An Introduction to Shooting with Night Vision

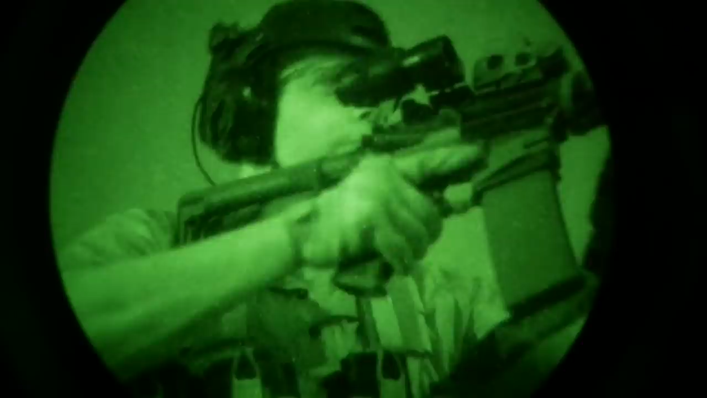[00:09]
Let's break it down using night vision with rifles, with handguns.
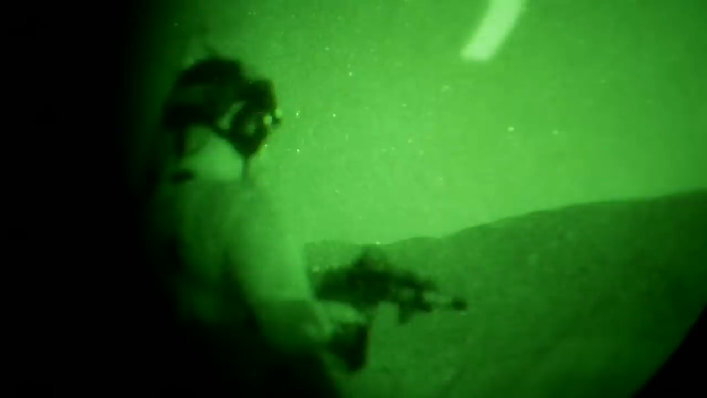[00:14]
Alright, so there's multiple ways to use night vision.
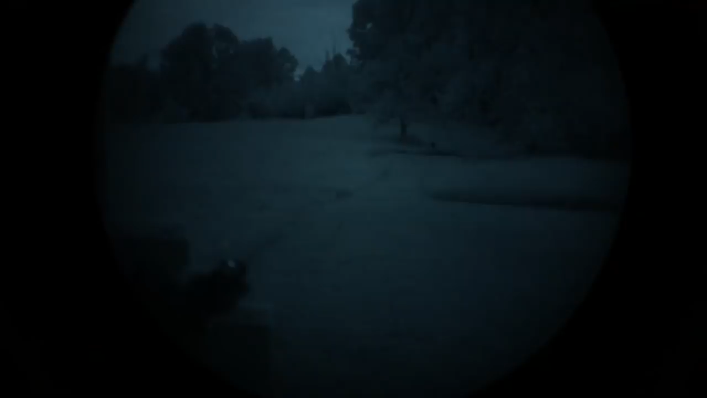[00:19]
One is your standard where you just buy a monocular and you're holding it, which works great until you're actually trying to use it with a firearm.
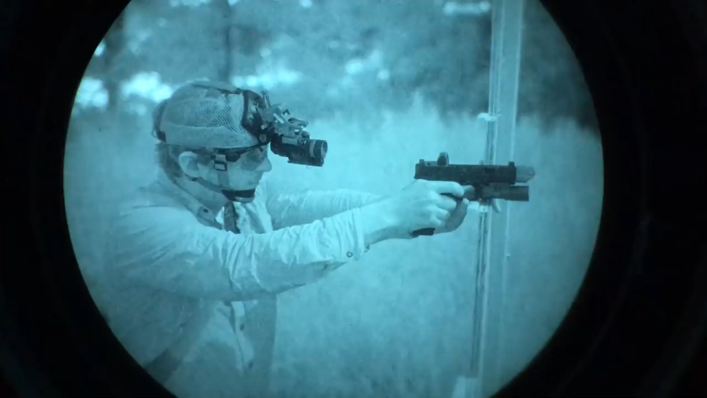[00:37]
vision system to our head so that anywhere our head is pointing,
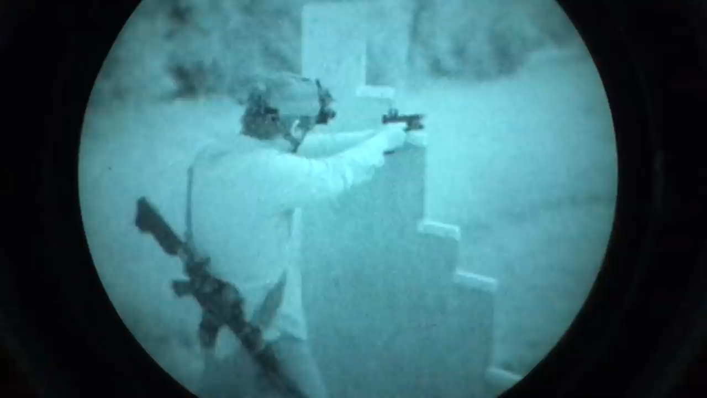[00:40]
we can easily follow behind the night vision.
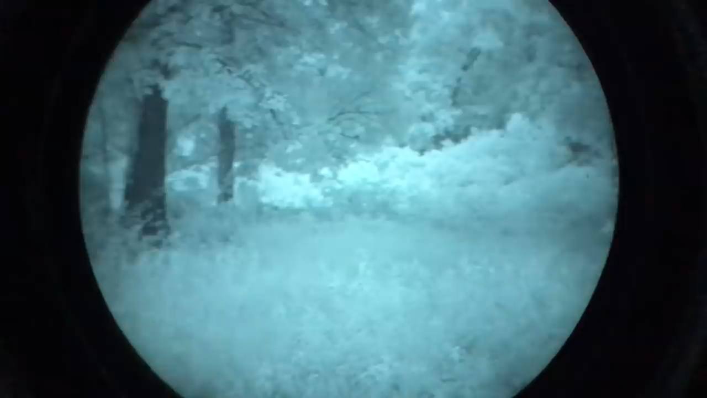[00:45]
Your basic night vision is going to start out, for any good quality, you're going to want something Gen 3 most of the time. You can get away with some higher end Gen 2s as long as you have extra illumination.
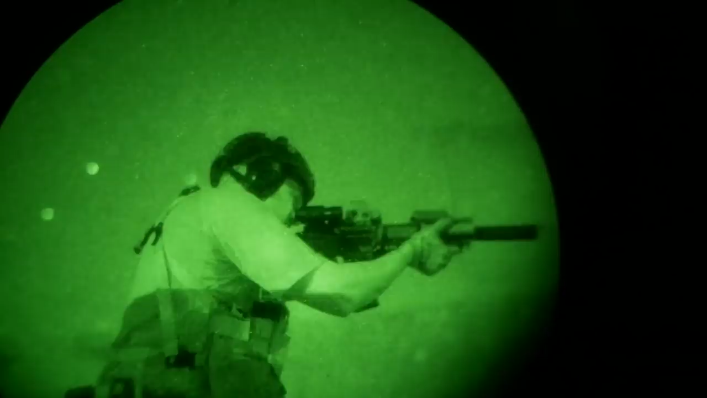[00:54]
But my suggestion, if you're going to spend the money, there's a very little difference between the price of a higher end Gen 2 and a Gen 3 tube. Over 70% of your cost is going to be in the actual tube inside your night vision, so I highly suggest starting with a Gen 3 tube and from a quality source.
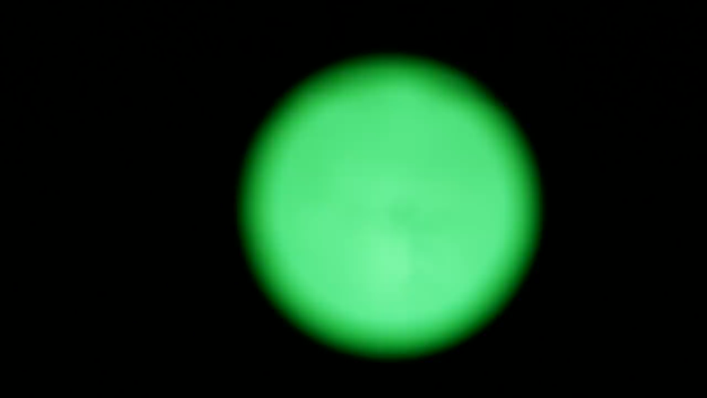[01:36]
There's a little bit of amplification, but not a whole lot, and you need a lot of infrared light to illuminate your target.
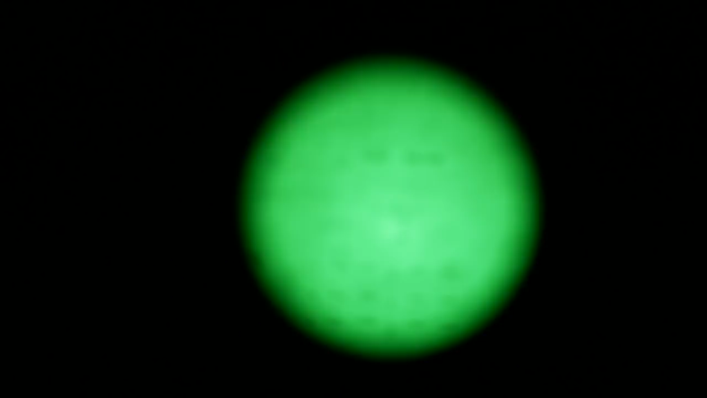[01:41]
The whole idea was like the star... Starlight. Starlight. Starlight scope. Starlight scope from World War II.
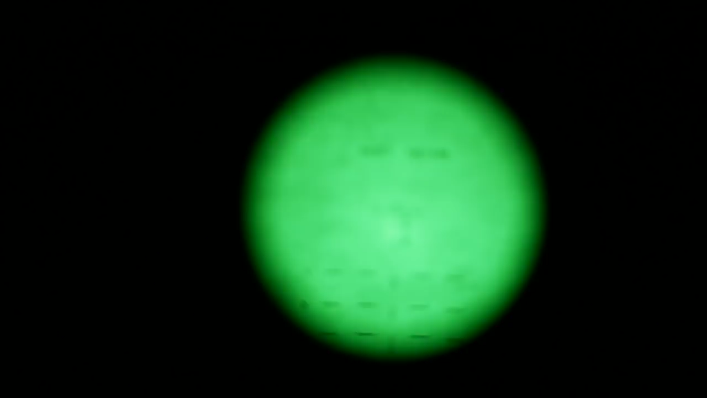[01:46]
Had this huge infrared lamp, because that was Gen 1 or Gen 0, and it needed all that light.
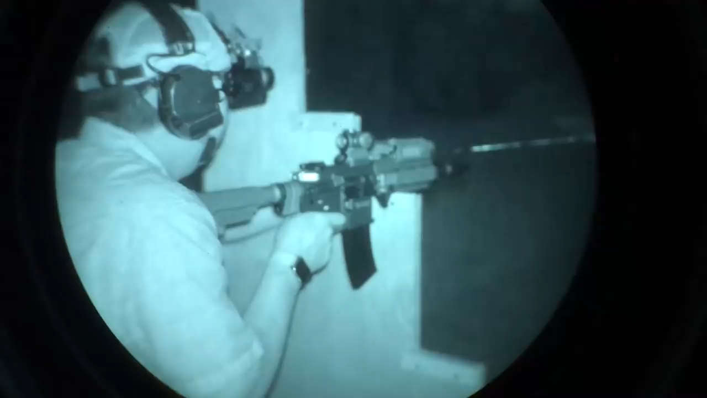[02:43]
and I'm shooting without a suppressor or anything that mitigates the flash, the muzzle flash will actually dim. I can see it dim my PBS-14 just for a moment because it's saving itself, and then it goes back bright again, and I can see everything. As opposed to just losing that the second that flash goes off, right?
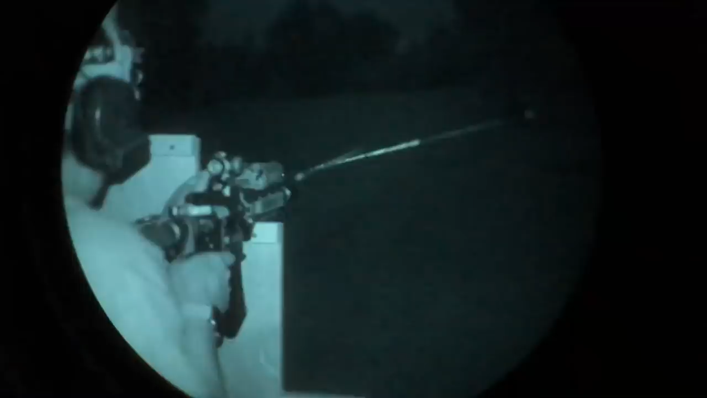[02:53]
Yeah. So what's the difference between infrared and thermal?
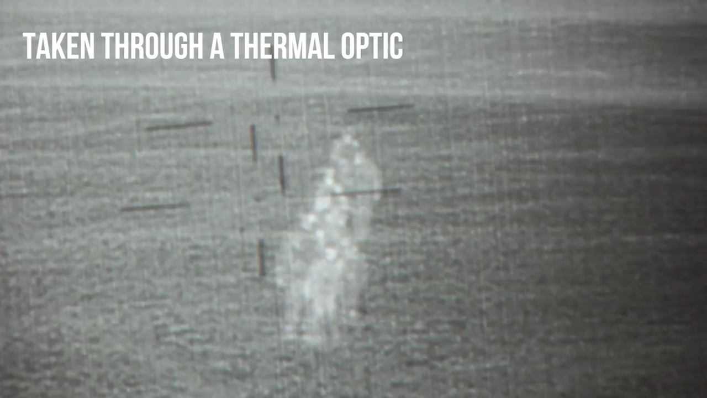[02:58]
So with thermal, in terms of weapon applications, right, typically when you're using a night vision setup, you have an infrared laser and an infrared light.
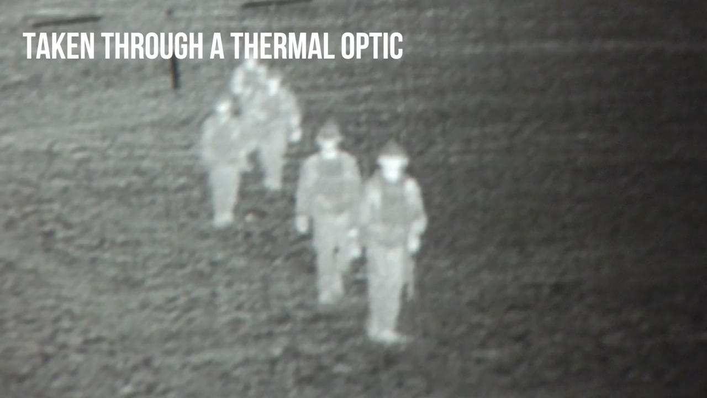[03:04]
Thermal cannot see that wavelength.
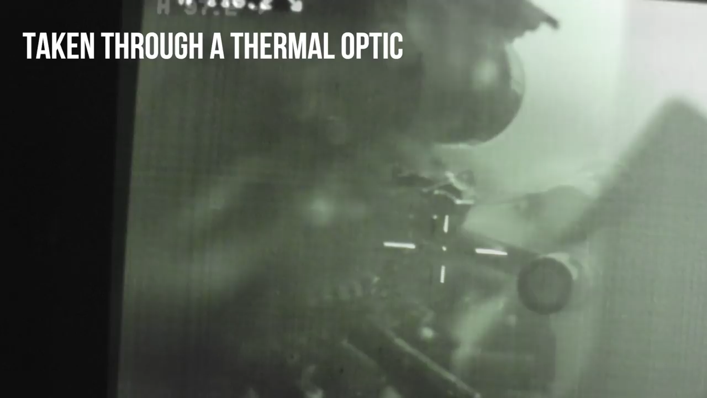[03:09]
So if you get a thermal thing, oh, great, I can use an infrared laser and aim with the thermal, it won't see it.
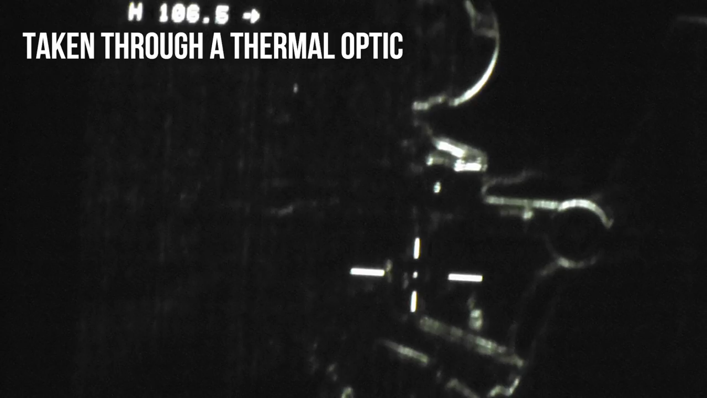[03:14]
It won't work. It only sees... In addition, yeah, thermals mainly focus more on your animals or humans and that sort of nature, more of heat.
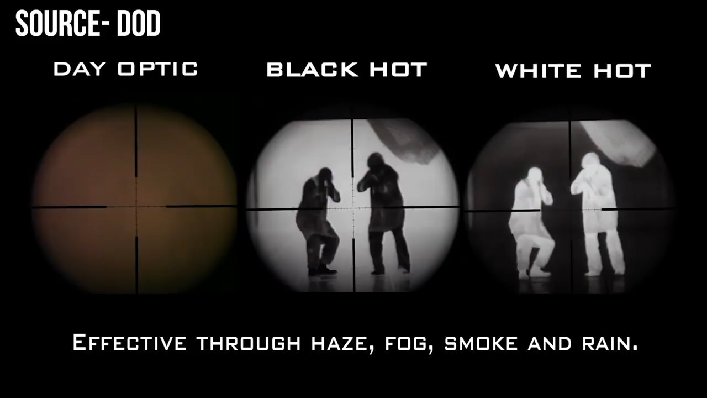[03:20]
It's all heat-based. It's not...
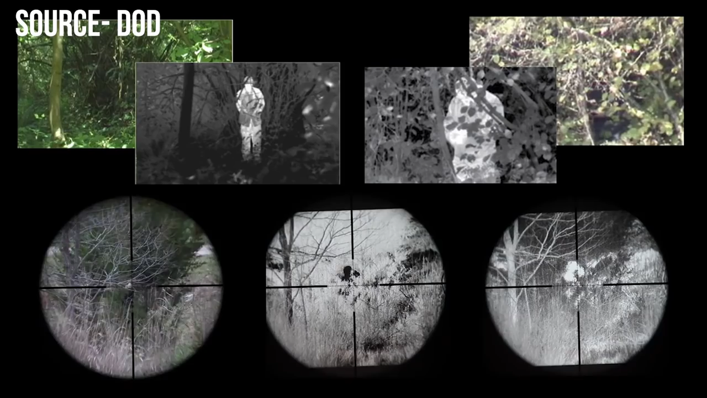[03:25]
One of the benefits with infrared is that, you know, you get outlines a lot better, for example.
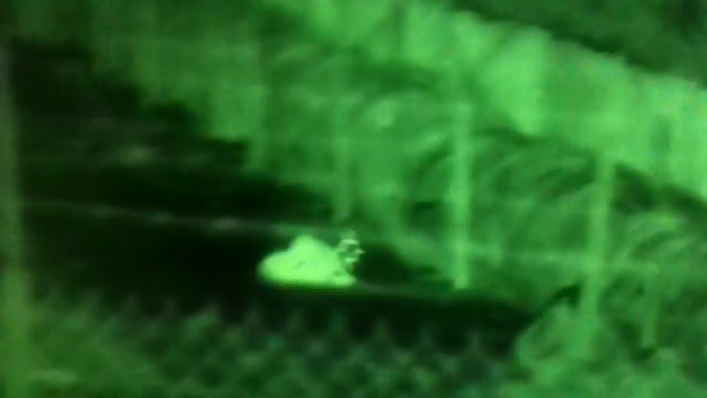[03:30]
Another benefit to IR, like night vision versus thermal, thermal cannot see through glass.
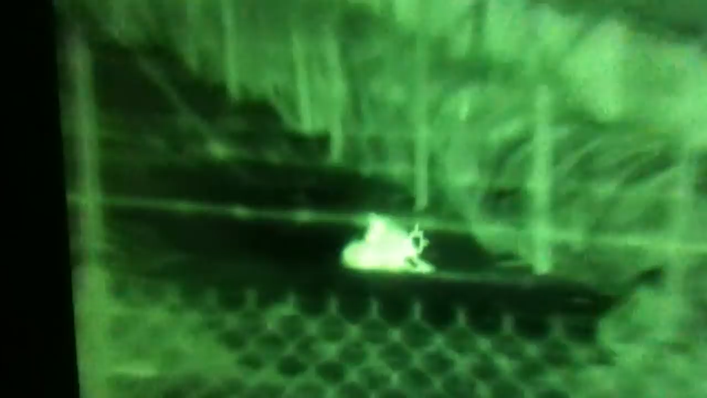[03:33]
It'll just be a blank sheet.
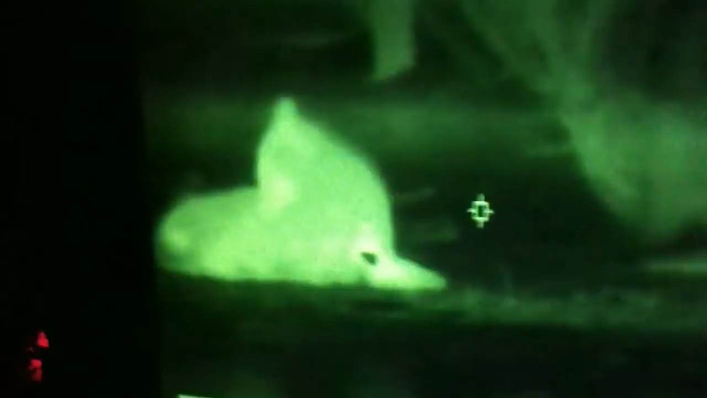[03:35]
You will not be able to see through it. Night vision, you can.
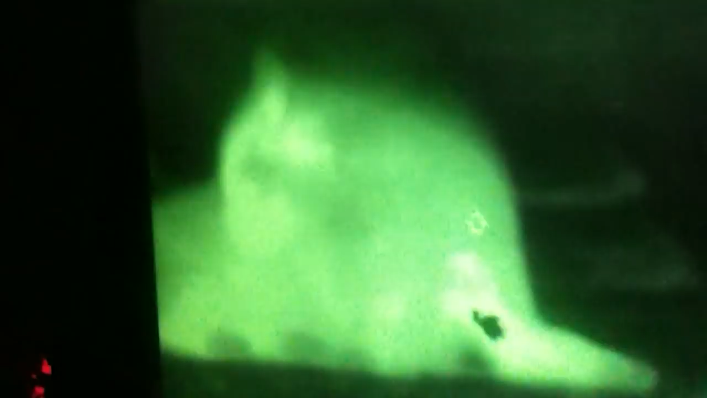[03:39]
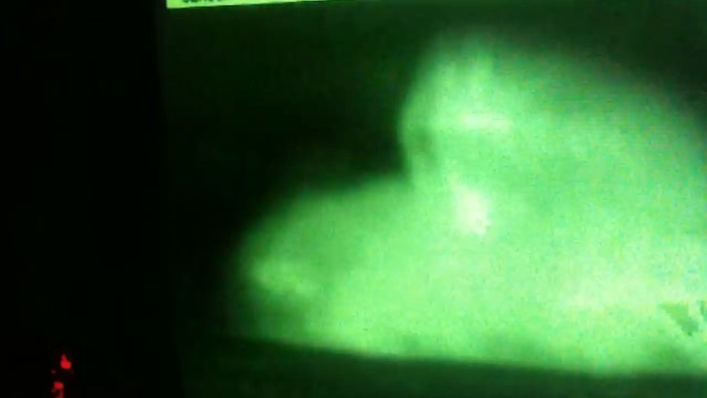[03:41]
So if you can find a place and safely drive at night,
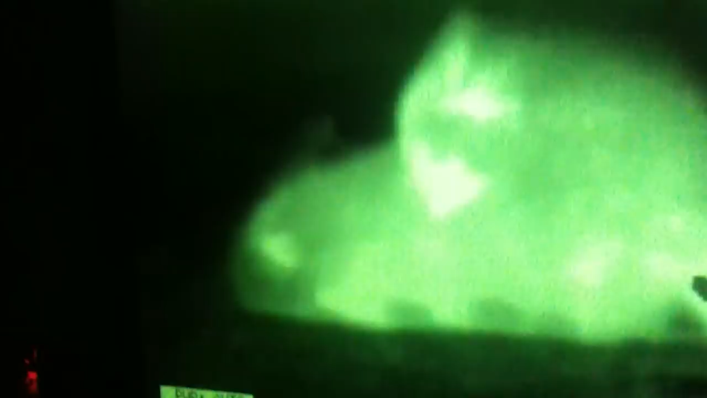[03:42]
you can actually drive with night vision on and not thermal. You will not be able to see through your windshield. Yeah, absolutely. And there's different applications. If you're trying to ID something,
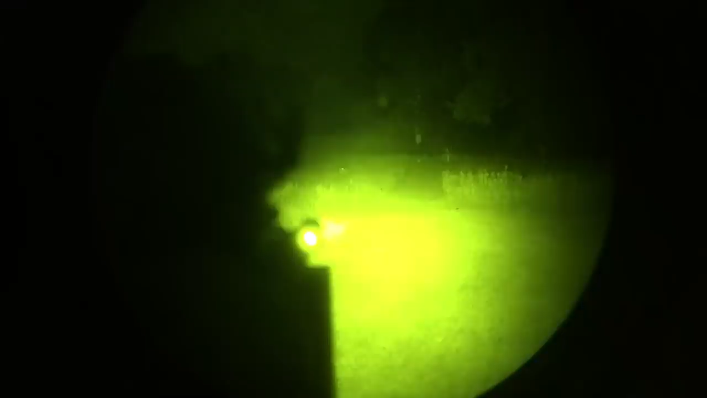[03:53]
if you're trying to see very particular and high resolution, you're normally going to be using standard night vision, right?
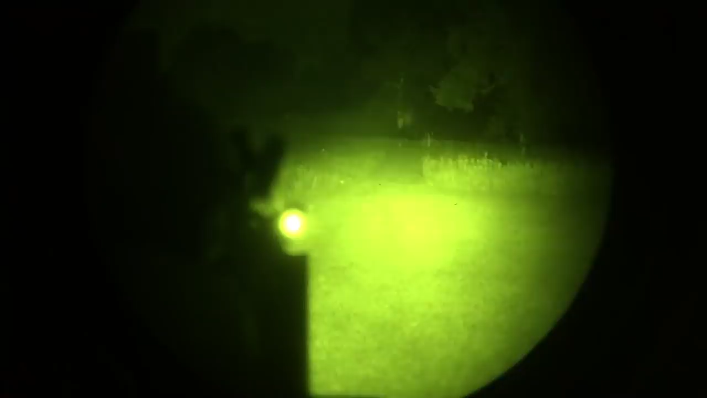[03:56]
Or an image intensifier tube or I-squared, right?
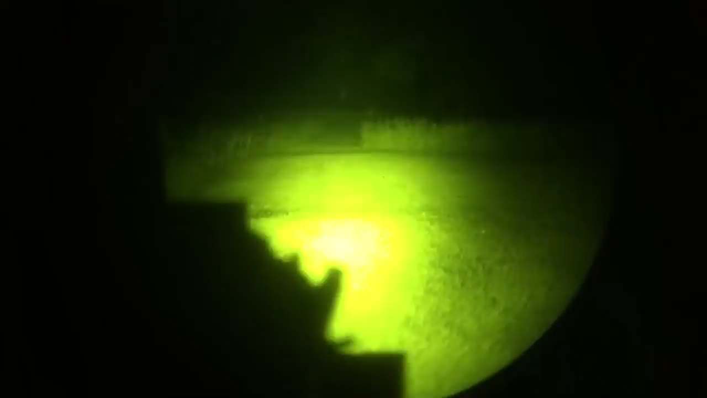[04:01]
If you're actually going and you're trying to see a heat source,